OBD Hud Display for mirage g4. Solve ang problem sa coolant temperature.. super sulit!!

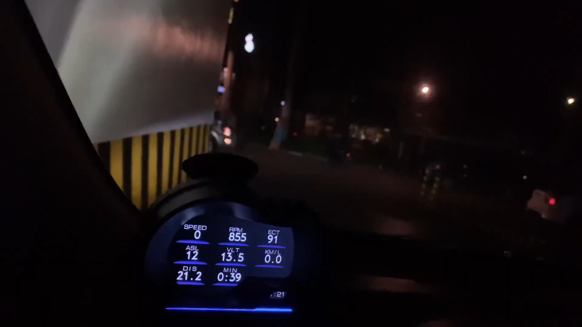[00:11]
So, kaya ako ito binili kasi para makita ko yung temperature.
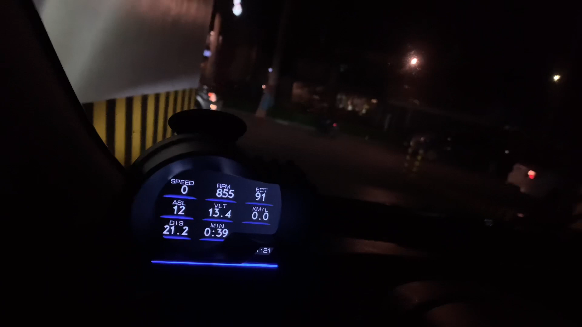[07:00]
Ayan, yan. Ito yung gusto kong gauge niya. Yung andaming info.